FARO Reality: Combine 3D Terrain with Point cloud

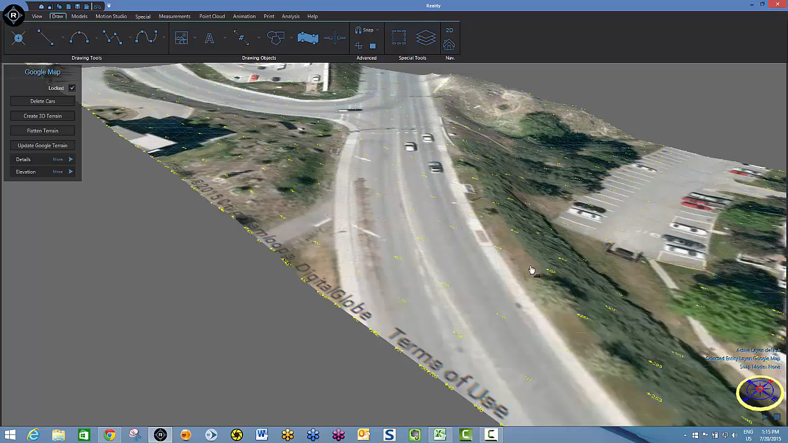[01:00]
We take all the Z values presented by Google and we can create a topographical representation of the area around us. Take it one step further if we were to take a vehicle and put it on our scene right over here and if I were to animate it driving up here,
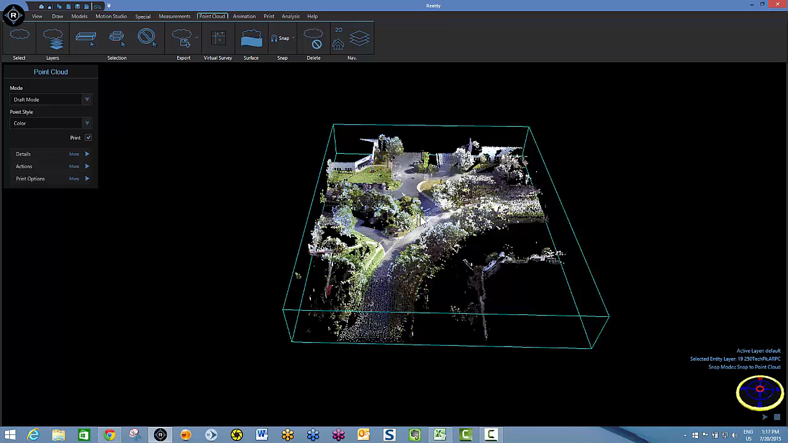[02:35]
Now when we first bring in scans, you'll notice over here as I select the point cloud, it's in draft mode.
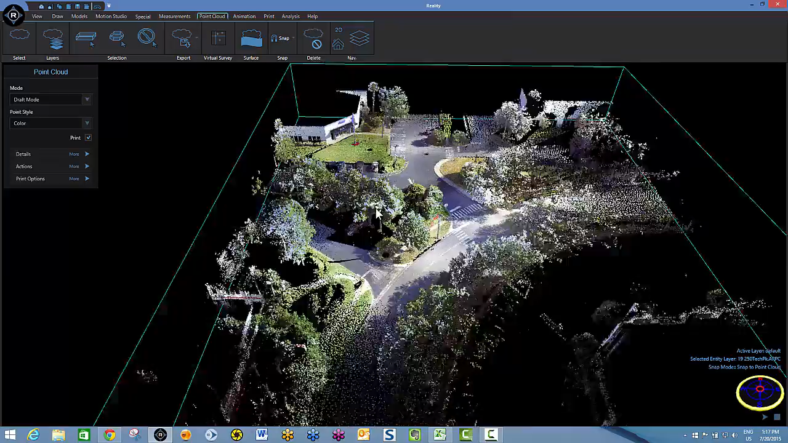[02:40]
What I'll do is I'll zoom in a little bit here so you can see the changes as I up the quality. When I go to high quality view, you'll see all of the points that were shot.
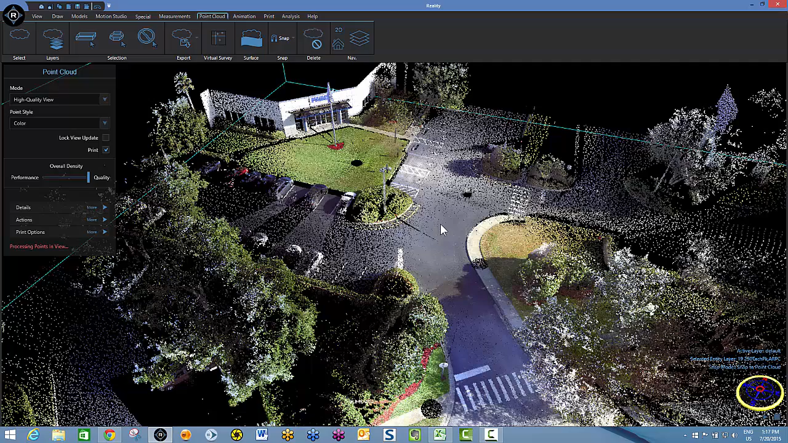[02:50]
Now what we're going to do is go get our Google map. First thing I'll do is I'll hide the image and
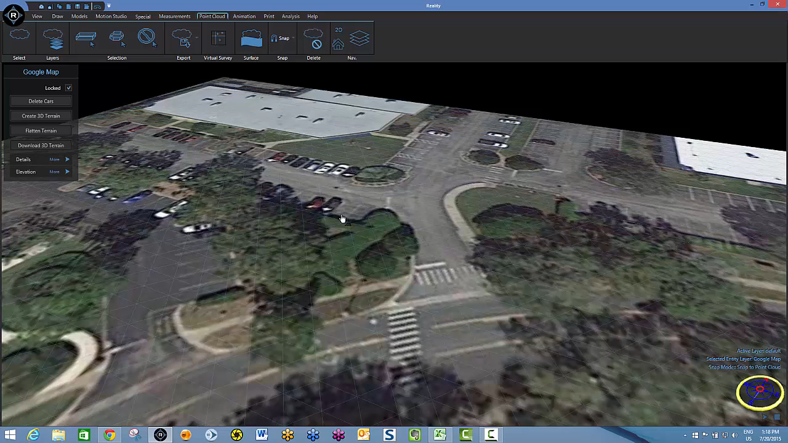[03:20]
I will select the map and I will download 3D terrain and not a lot of elevation points here. But you can see they were brought in and you can see that there's a rise here.
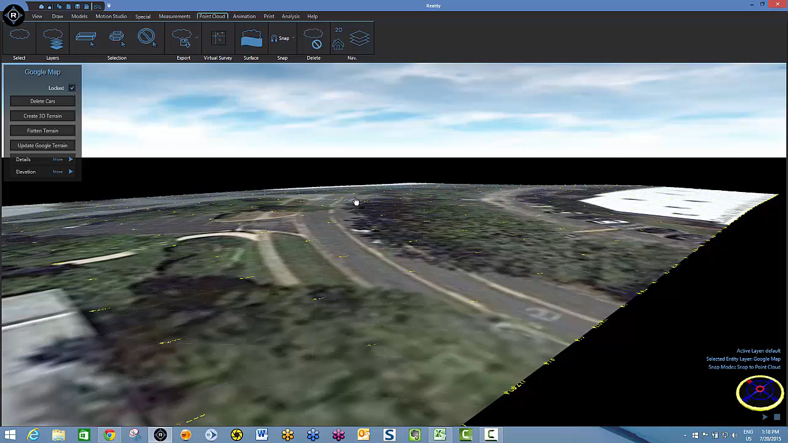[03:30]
As we look at the image from the side,
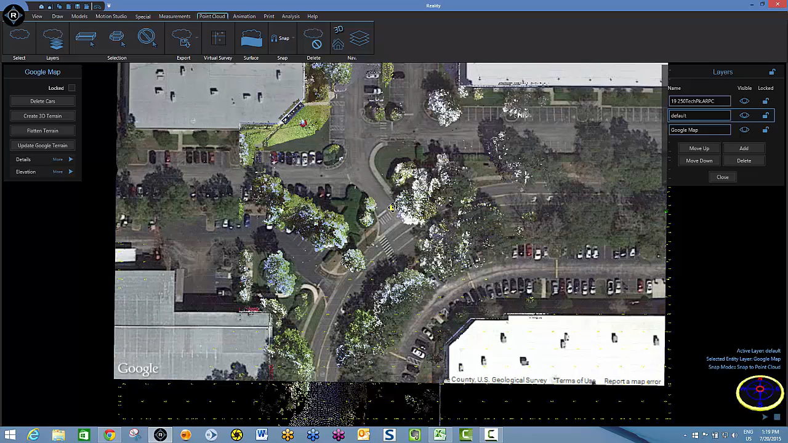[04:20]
Like so. Now I'm going to relock my map so that it doesn't change.
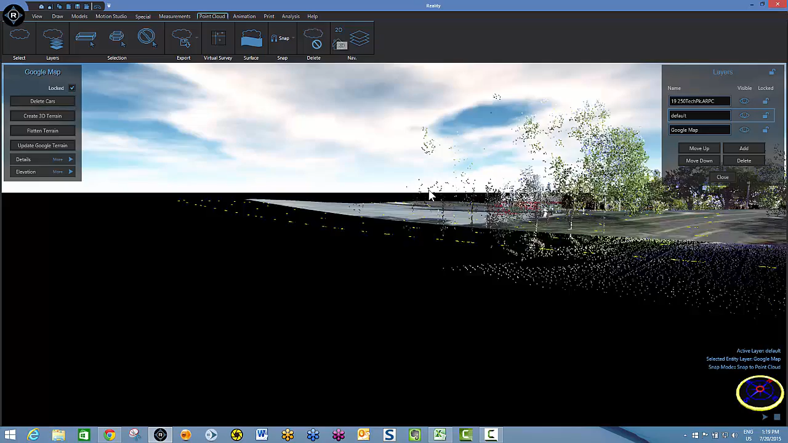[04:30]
And then I'll go into a 3D view and show you what we have here. Now we've got the scan over top of the Google map,
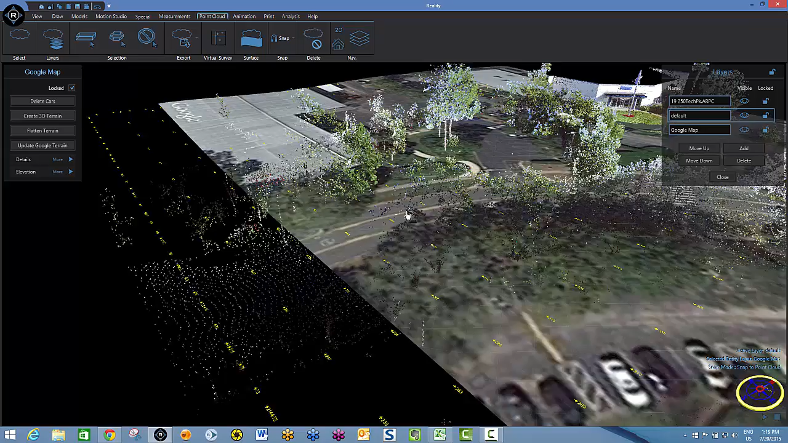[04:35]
which is OK so far. But I need to change the elevation so that the contours of the ground actually agree with the scan. So I'm going to once again unlock my map. And you can see here I've got a raise or lower grip from my Google map.
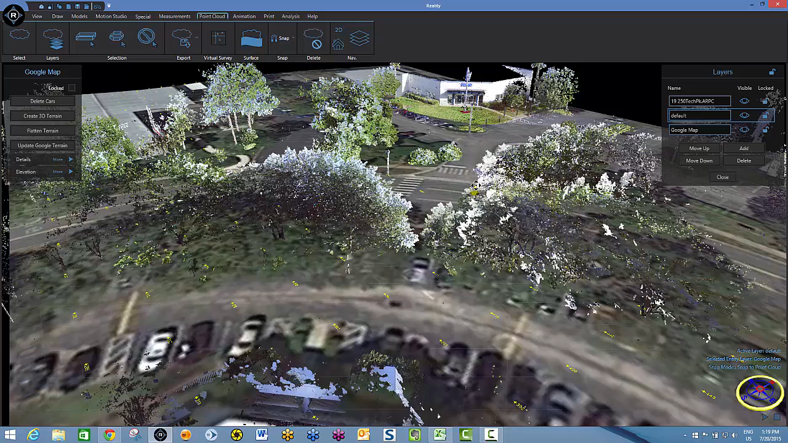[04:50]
And I can simply raise or lower this Google map until it just starts to touch the surface.
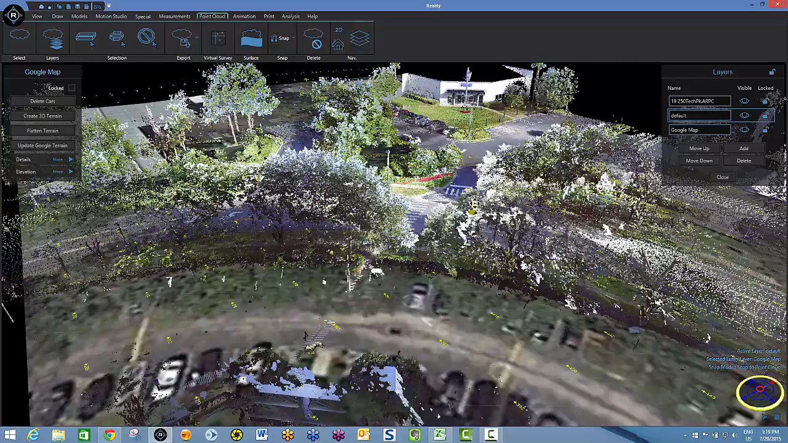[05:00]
And I'm happy with that. And now as I move around, you can see that by incorporating the scaled Google Earth image and the Faro scan, I've got a very lifelike representation of the area. I'll go ahead and I'll lock down this scan so that we can move around a little easier.
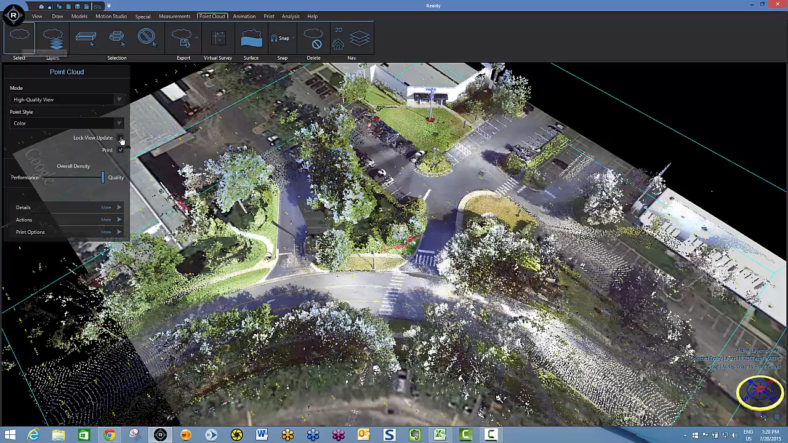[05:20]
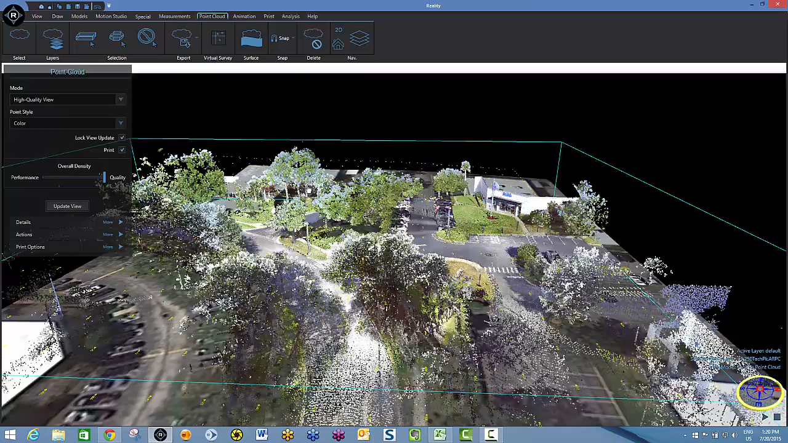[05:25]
And when I get to an area of interest, I can just zoom into it, update my view.
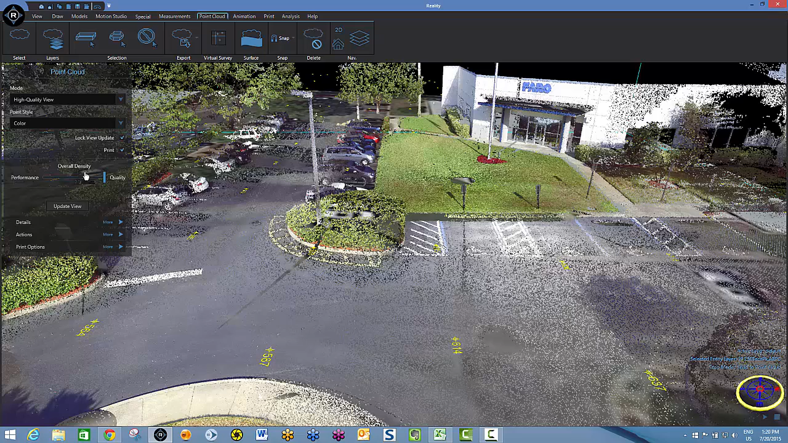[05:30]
And all of the points that were shot are brought into view. While we're at this location, I'll very quickly show you how we can incorporate the surface tool as well.
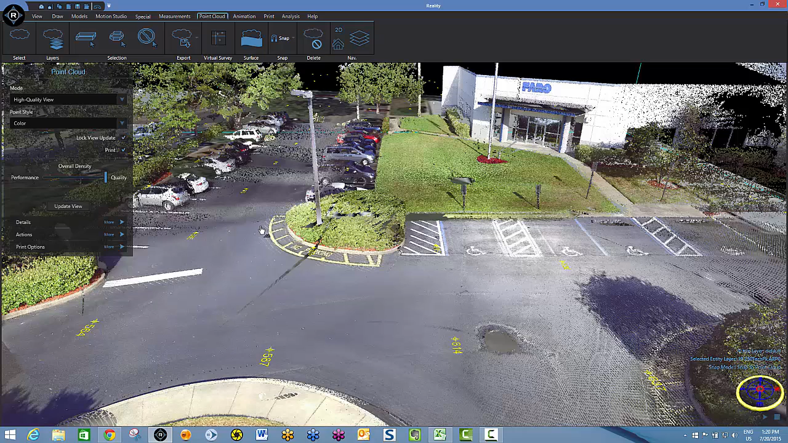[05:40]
This is something that a lot of our customers really like and you'll see why in just a second. This comes in especially handy when you're dealing with an accident scene where there's, you know, gouge marks and those types of things on the road and you want to capture them. What I'm doing is I'm bringing out my selection box and I'm actually going to select an area of the pavement that I want to create a surface on.
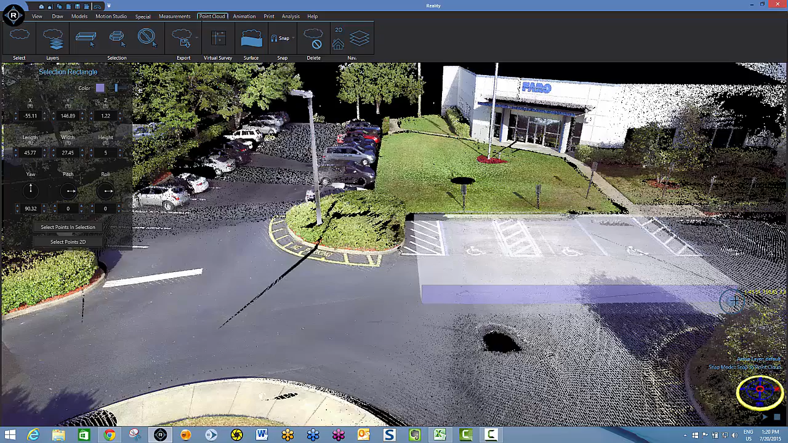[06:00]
You'll see why momentarily. As I use the raise and lower grip, you can see here as I get down into the ground surface.
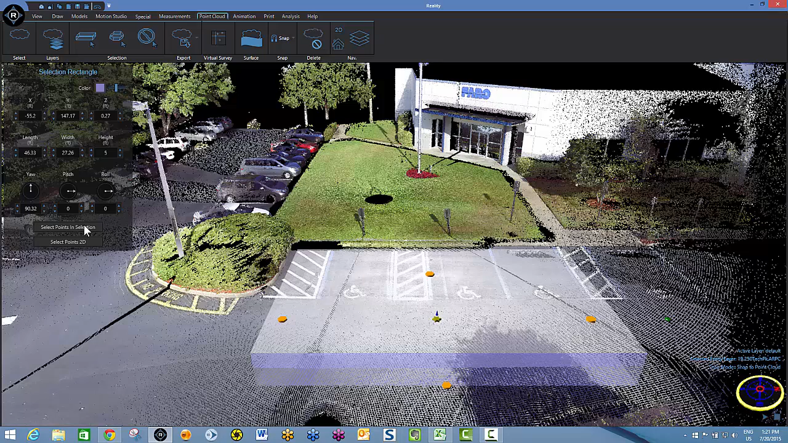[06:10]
Now I'm just going to simply select the points in the selection. I can tell that I've selected them because they're all blue. Now I'll go to my surface tool. It's going to create a surface from the points that I've selected. Would I like to move the selected points to a new hidden layer? Yes.
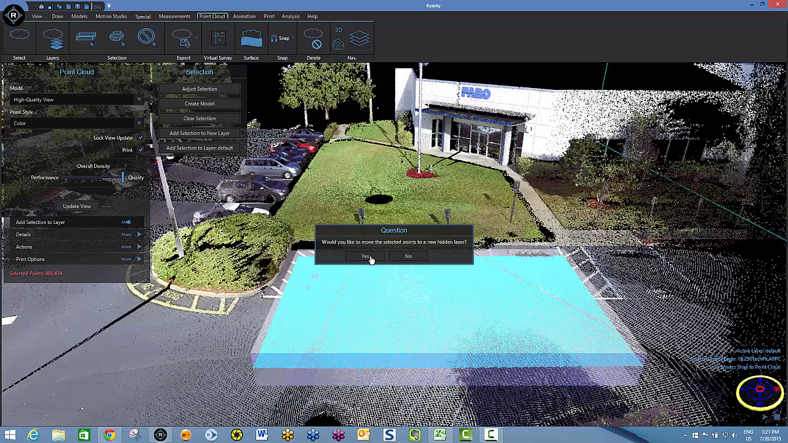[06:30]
I'll now select my selection box and delete it. And I'll now hide my point cloud and you'll see what we're left with.
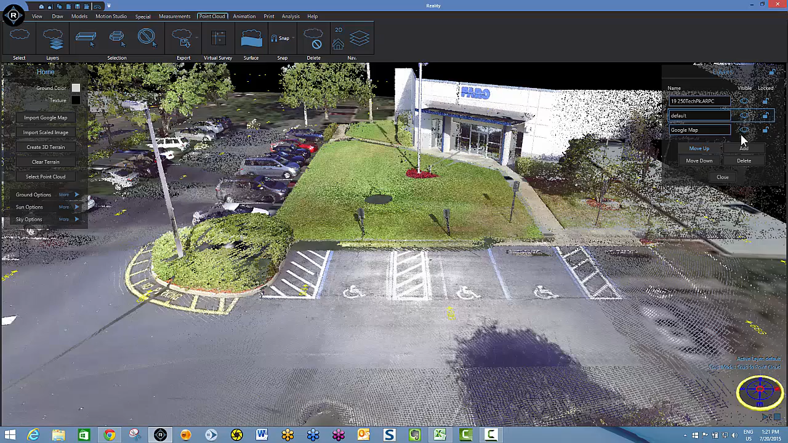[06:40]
Oop, turn on my image, hide the point cloud.
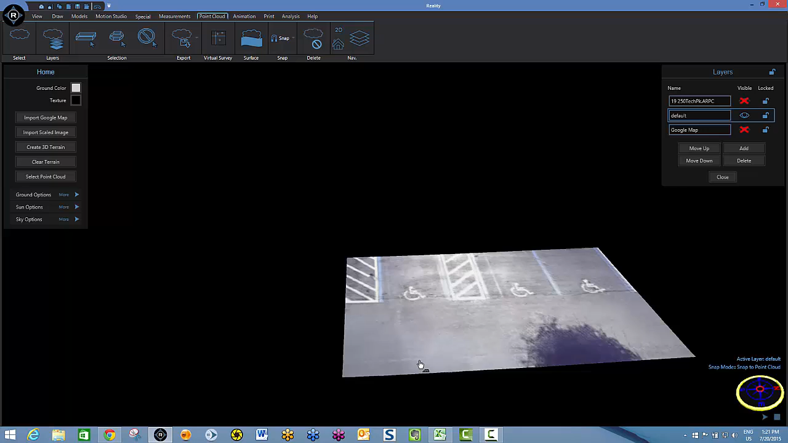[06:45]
And you'll see what we're left with is the surface that we created from the scan.
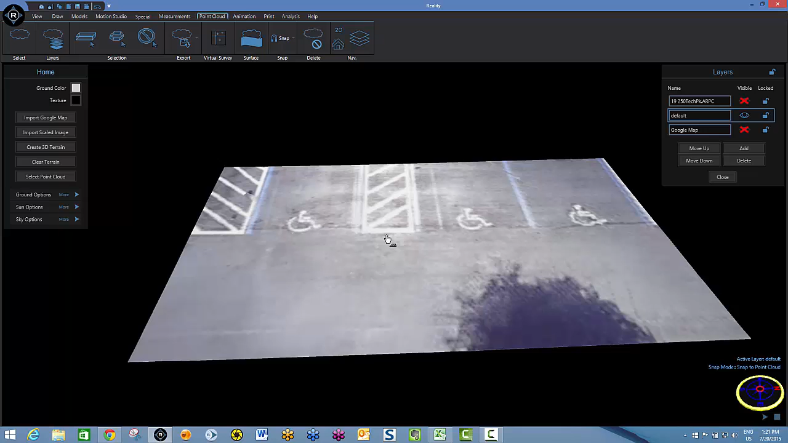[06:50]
As you can see, very detailed. All the road lines are on here. Our handicap marks are there and everything. So I just wanted to make sure that you knew that as well, especially if you're a collision investigator.
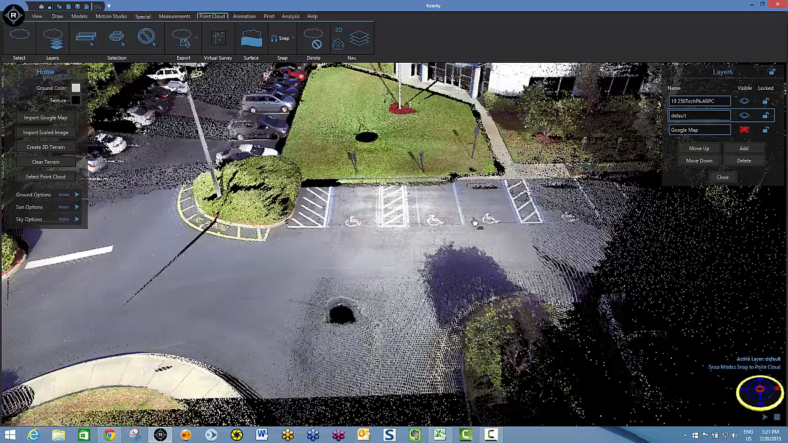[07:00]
So you can easily see by incorporating Google Maps Scaled,
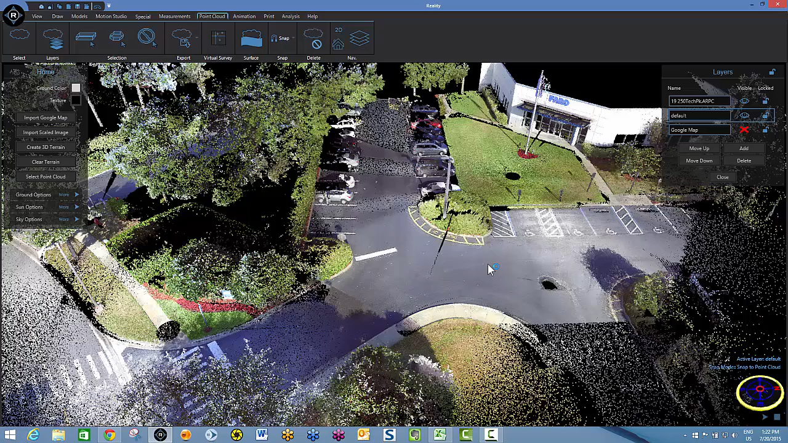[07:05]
Google 3D Terrain and your Ferro Scan, you can fill in a lot of missing visual information.